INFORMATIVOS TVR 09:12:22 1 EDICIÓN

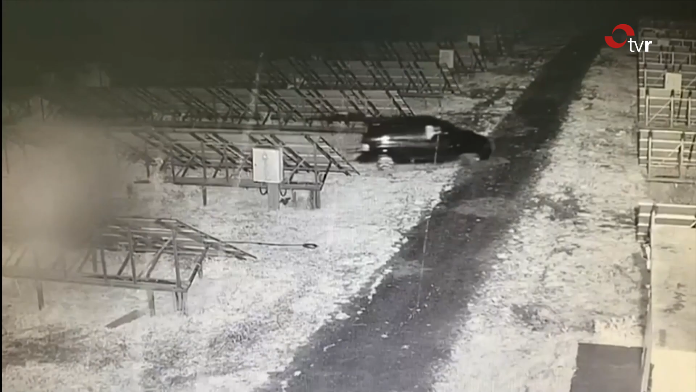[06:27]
las posibles vías de escape y la presencia de las fuerzas de seguridad en el lugar. Después forzaban la valla de acceso o la puerta de entrada y accedían al interior a bordo de vehículos y furgonetas.